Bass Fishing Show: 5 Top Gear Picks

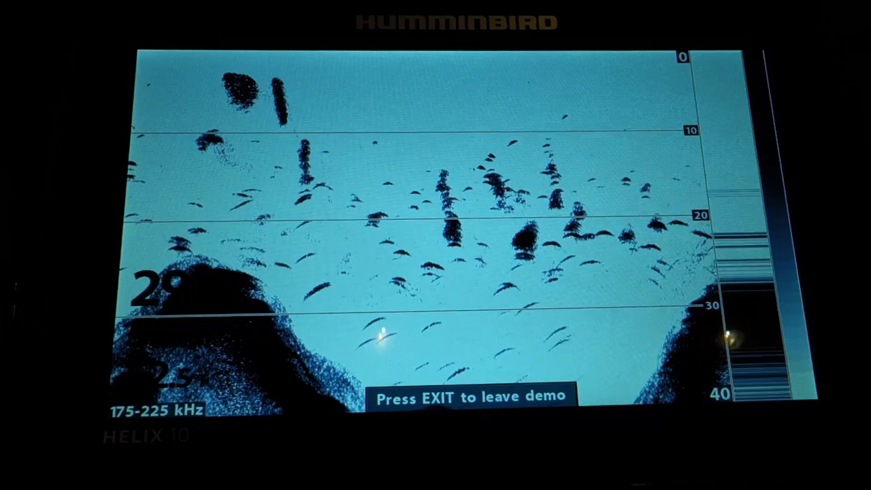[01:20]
I'd rather have this kind of fish finder where you can see the fish in arches and then the bottom structure.